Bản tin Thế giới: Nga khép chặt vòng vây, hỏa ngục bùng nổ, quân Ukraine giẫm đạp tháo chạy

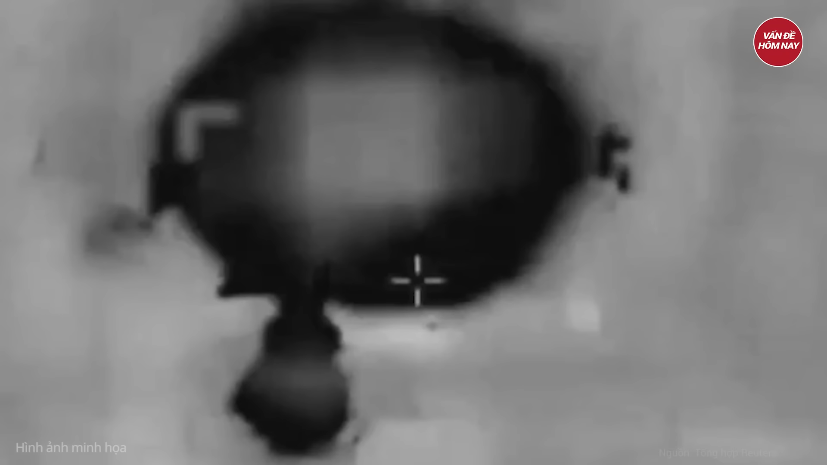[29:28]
Theo AFP Reuters, vừa qua quân đội Israel đã tiến hành không kích nhằm vào kho vũ khí chiến
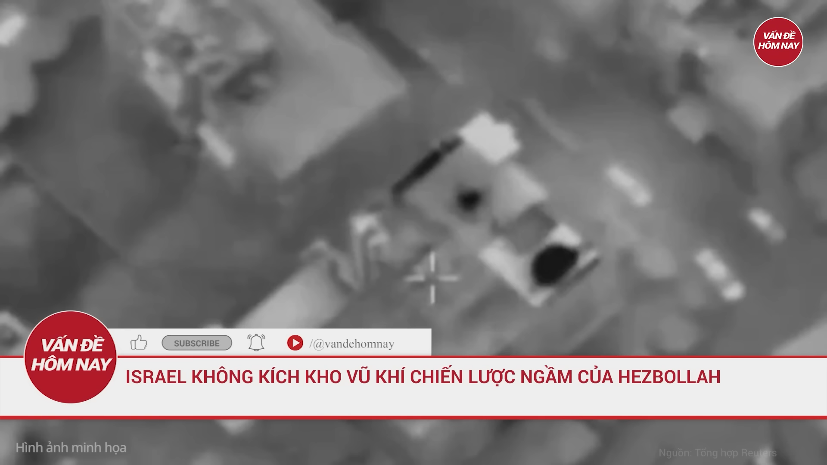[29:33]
lược ngầm của phong trào Herc Bola tại khu vực thành trị Tahir của nhóm này ở thủ đô Beirut của Liban.
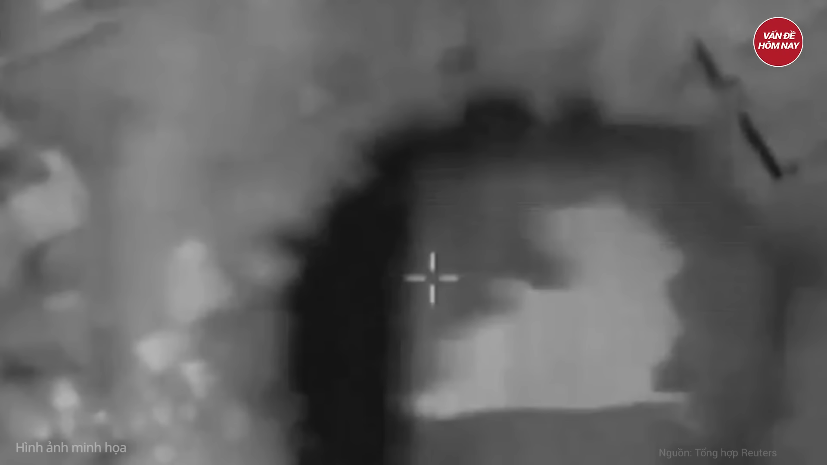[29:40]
Theo thông báo từ quân đội Israel, các máy bay chiến đấu đã tấn công mục tiêu sau khi đưa ra cảnh báo cho dân thường sơ tán khỏi khu vực.
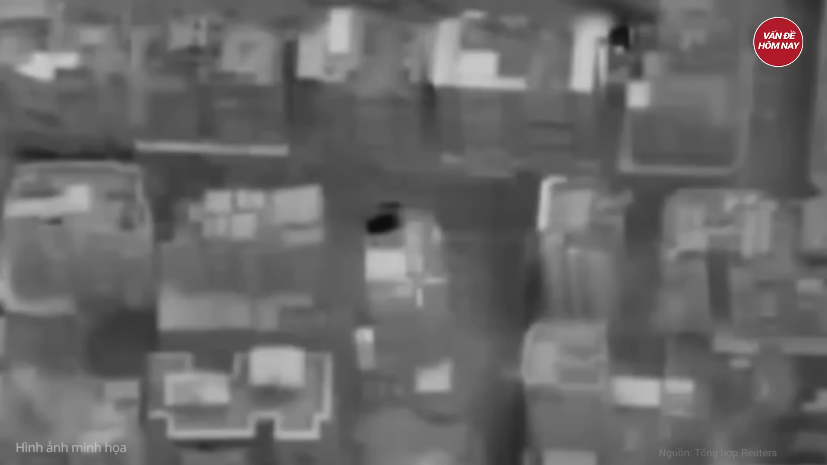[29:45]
Phòng viên AFP tại hiện trường chứng kiến khói đen bốc lên từ giữa các tòa nhà ở Heret-Huray sau đợt không kích đầu tiên.
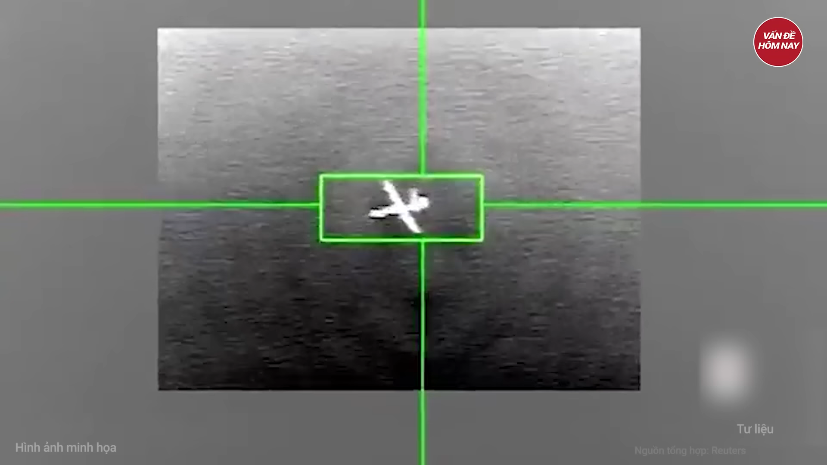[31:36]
Nhóm vũ trang Herbola tại Liban thông báo vừa hạ một máy bay không người lái UAV Hermes 450 của Israel, xong không nêu địa điểm.
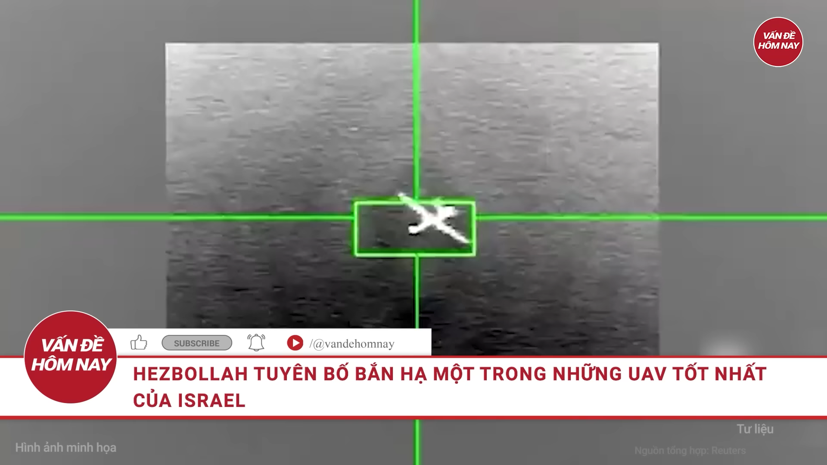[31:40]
Lực lượng này sau đó tuyên bố bắn rơi chiếc Hermes 450 thứ hai vào tối cùng ngày, thêm rằng phi cơ đã bốc cháy trên không phận Israel.